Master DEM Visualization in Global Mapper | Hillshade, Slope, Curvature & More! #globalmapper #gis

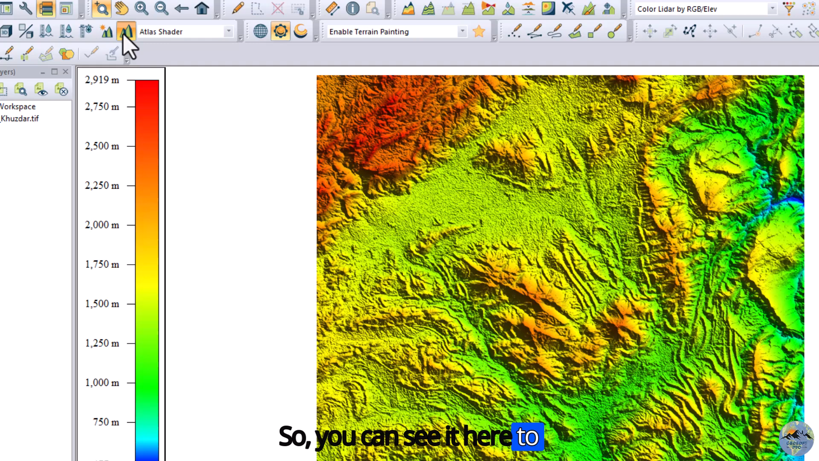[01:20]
to play around with this hill shading tool you can see the tool on the
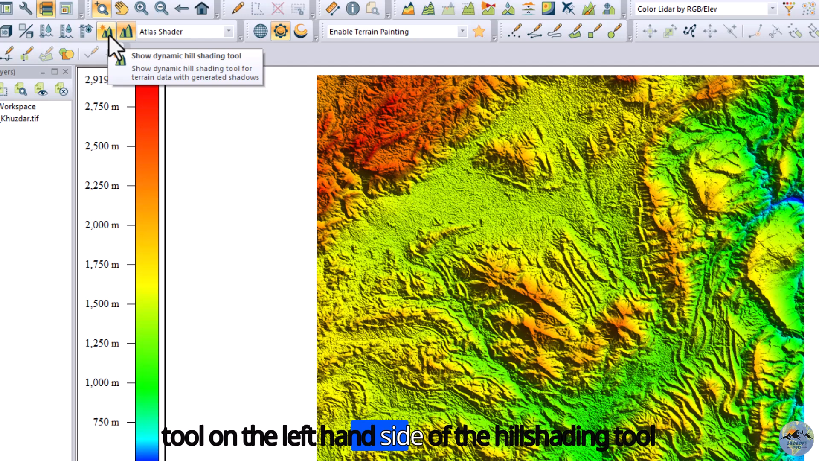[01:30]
left hand side of the hill shading tool show dynamic hill shading tools
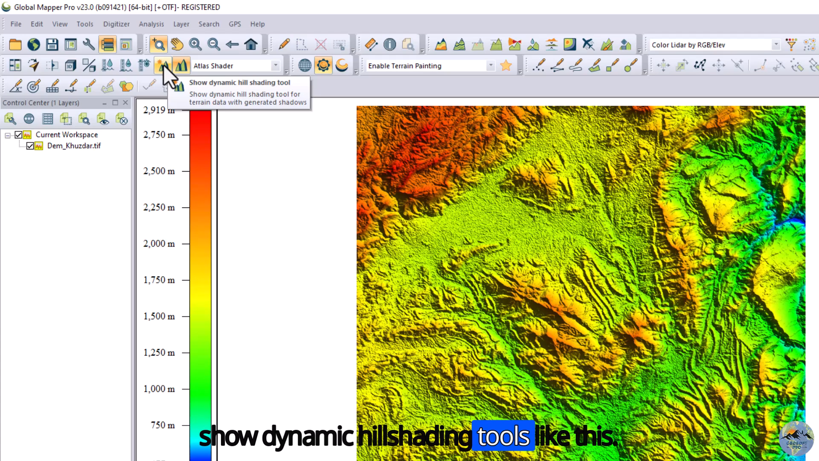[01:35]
like this okay here you can see your digital elevation model now here it says ambient lightning from 0
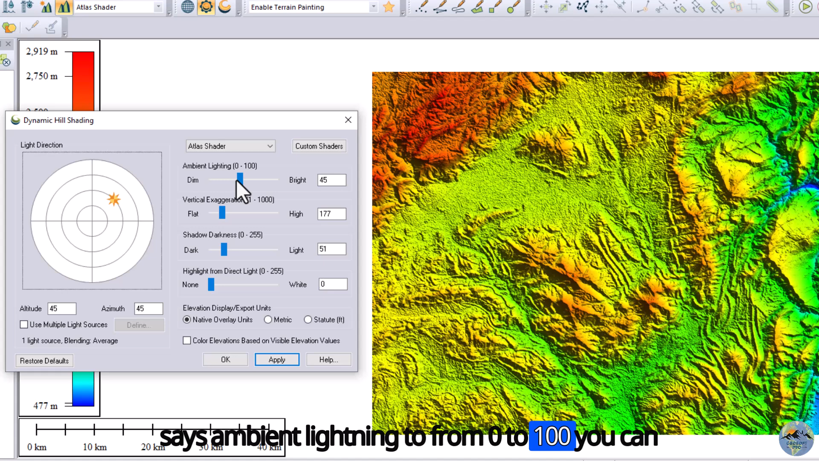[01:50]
to 100 you can variate the brightness this is the dim side and this is the bright now let me make it dim see here you can adjust the brightness of the digital innovation model or the digital innovation model
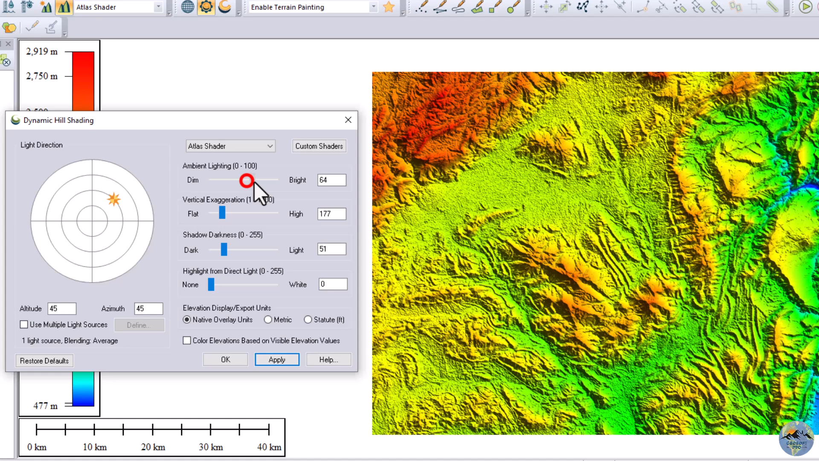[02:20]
you can also uh play with the vertical exaggeration now let me exaggerate it so it will exaggerate it and when i apply it and when i see uh see it in the 3d it will the vertical height will be exaggerated
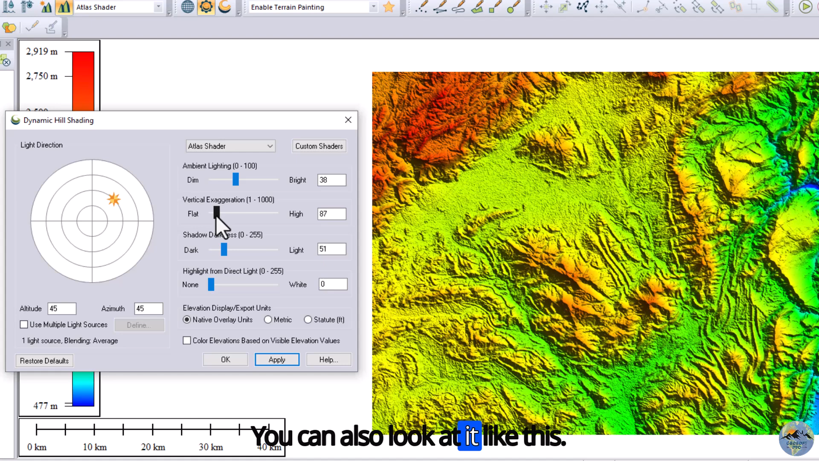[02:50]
you can also make it play like this okay uh you can also increase the shadow darkness uh and also you can lighten it this shadow uh the shadow uh darkness okay now make it make it light where you can see it like this so you can play around with this so you can play around with this and highlight from direct light
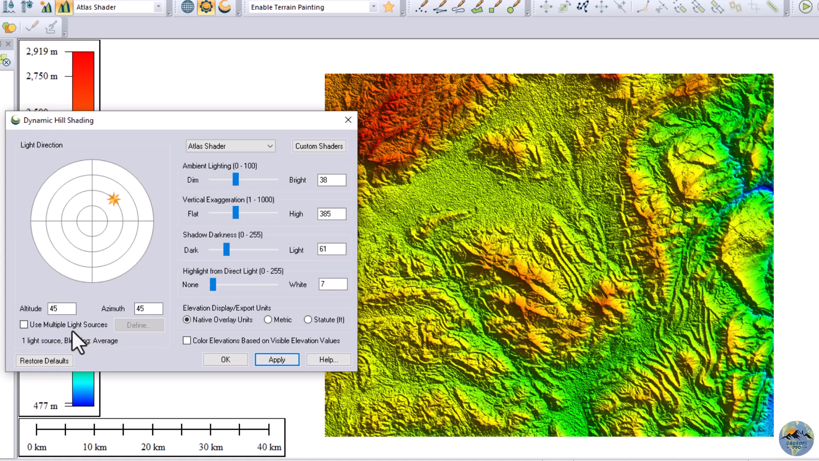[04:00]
you can also change the elevation display or export units metric uh and also the heat okay you can also use multiple light sources and you can also now you can see
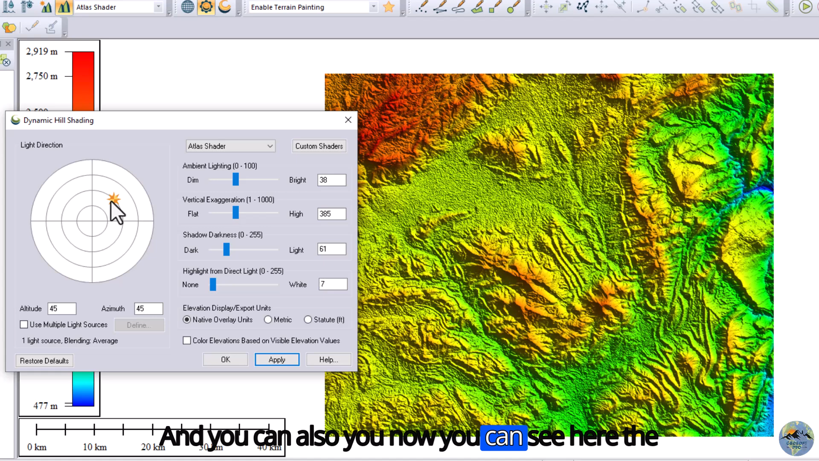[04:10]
here the light is uh with the altitude of 45 and with the azimuth up
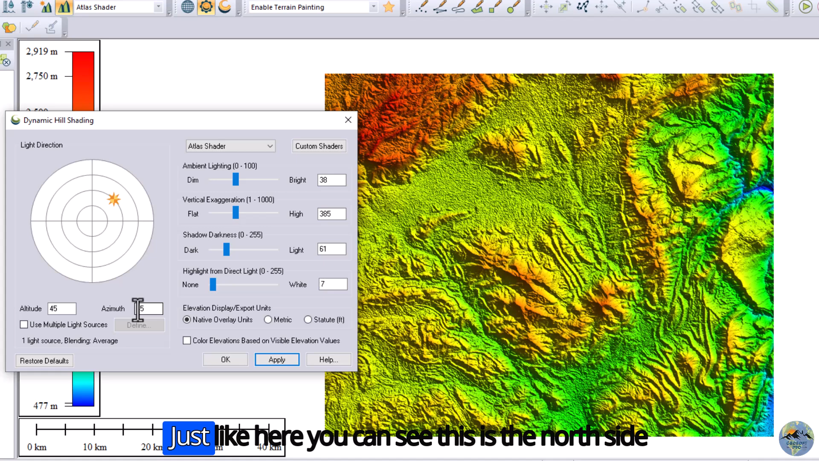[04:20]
45 as 45 just like the altitude here you can see this is the north side this is the north which is east south south and west so
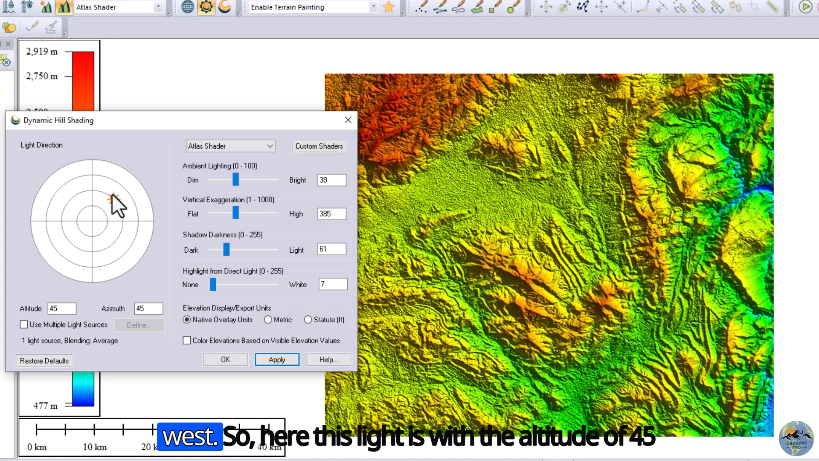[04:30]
here this light is with the altitude of 45 degree and with the azimuth up uh uh also with the 45 degree so with the 45 degree you can see here the the sun is from this side so the shade has been formed on the opposite side of the uh the uh on the direction of uh sunlight which is the right side of the hill so now let
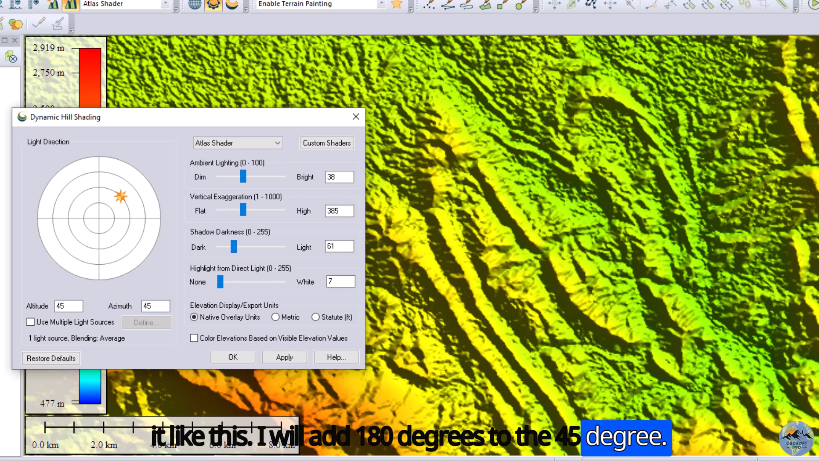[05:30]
uh right side of the hill to make it like this i will add 180 degrees to the 45 degree now let me calculator
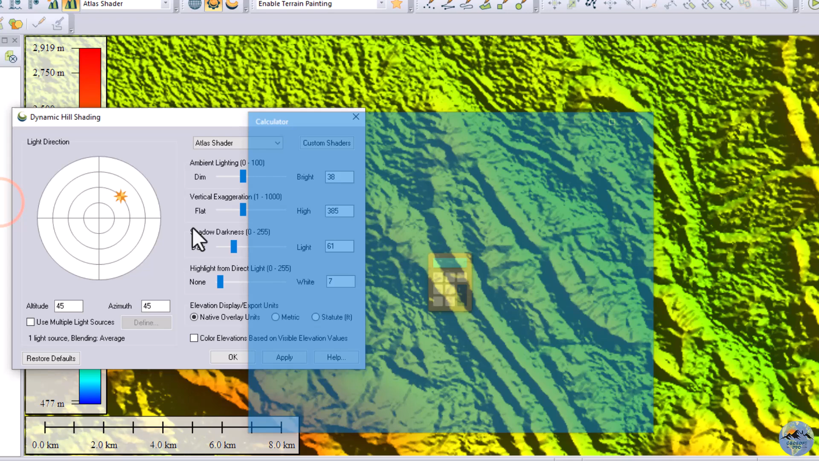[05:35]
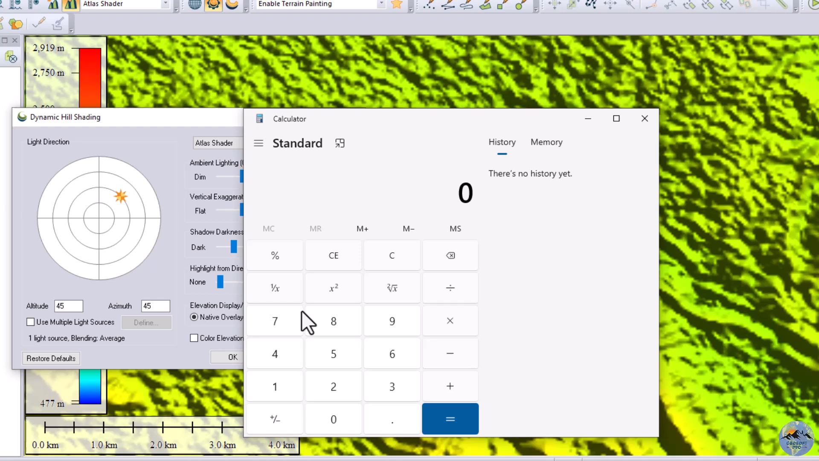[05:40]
add 180 to 45 which is equal to 225 now let me write it 225 here so here you can see the
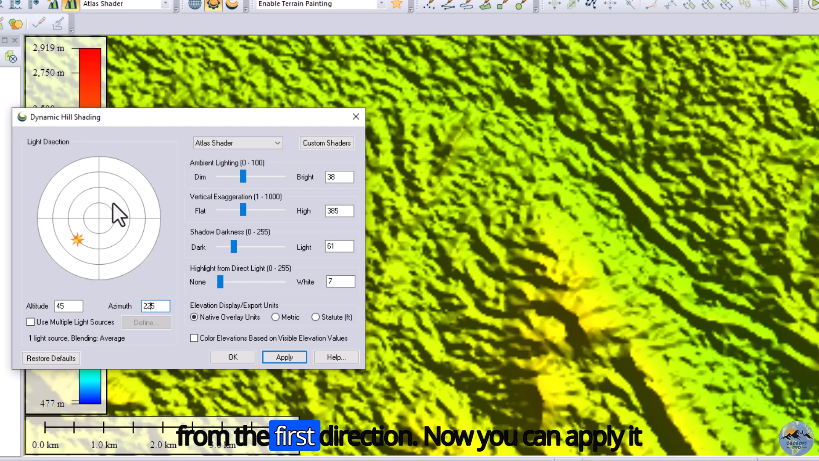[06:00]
uh sun has blue chain in the opposite direction from the first direction now you can apply it here you can see the shade has been uh converted to the another side now let me again show it to you for the five degree and apply
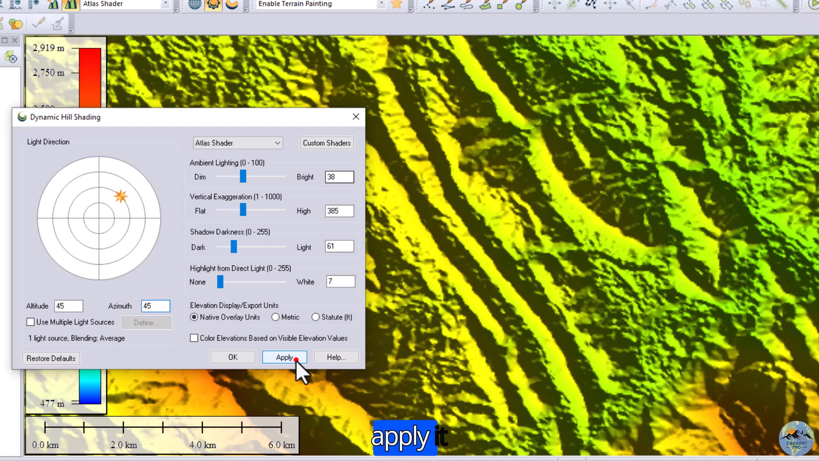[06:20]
it here you can see the changes now again let me show you so like this you can play with these options uh you can also use multiple light now we are using one light source
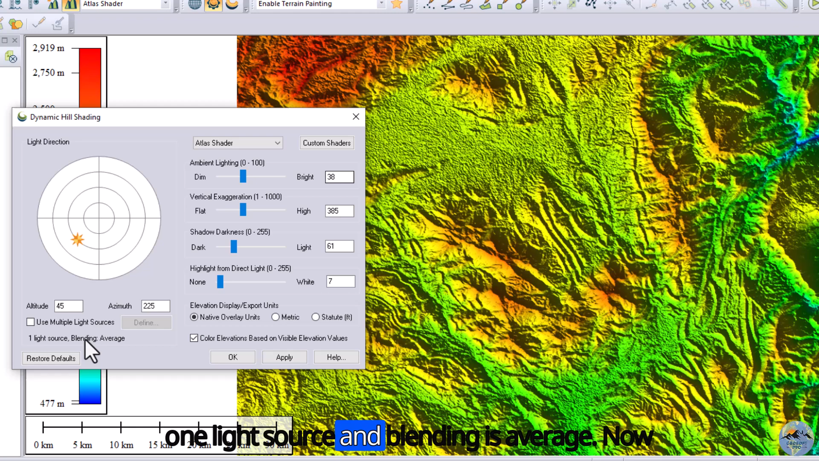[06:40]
and blending is average now you can also use multiple light sources from the same direction click track it and define the sources now you can set the asthma as well as the light sources for example let me make it two and you can also make it maximum minimum rated average i will choose average now okay and apply it so you can see here the changes with the the digital elevation model now again
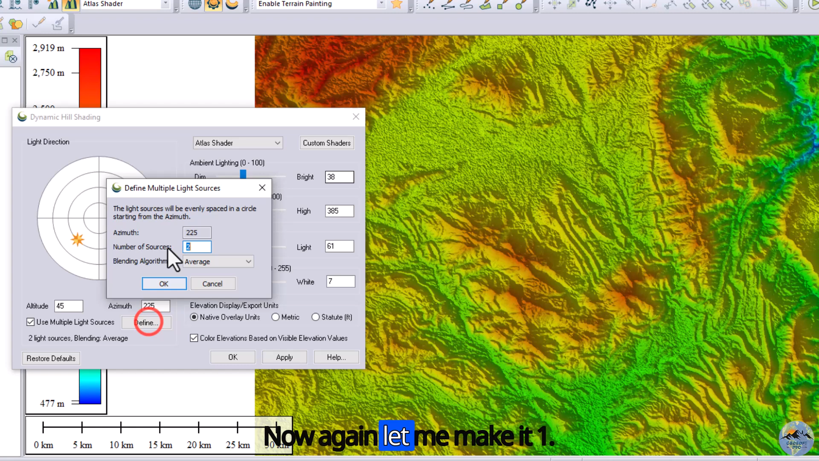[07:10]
let me make it one and i will use only one source of light okay so this is how you can uh play with the digital elevation model uh tilt shape now to change the color styling of this digital elevation model
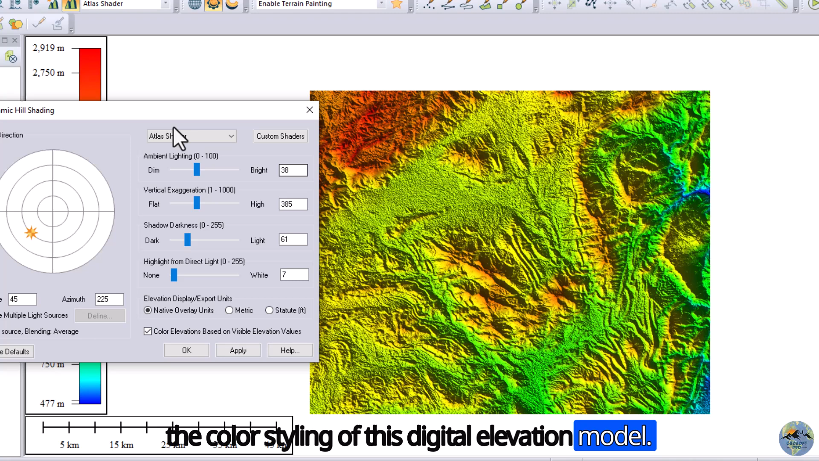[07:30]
now click here the Atlas shader now you can use the color range this is the color range this is the color range already defined
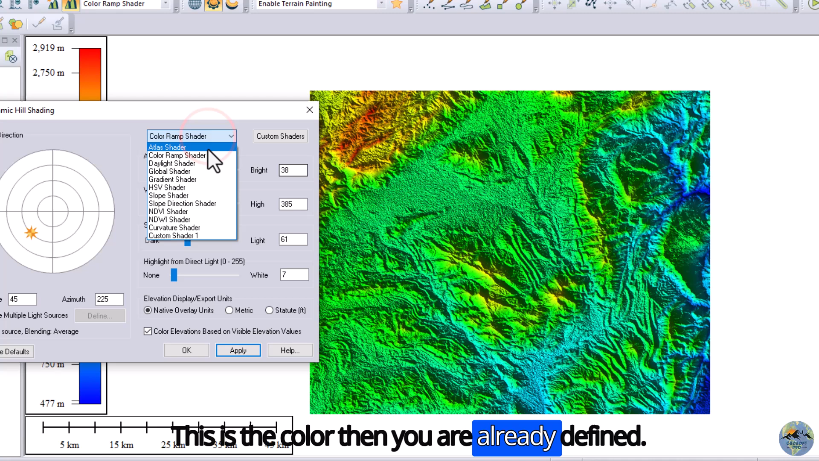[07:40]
daylight shader gradient shader hsv like this you can use different for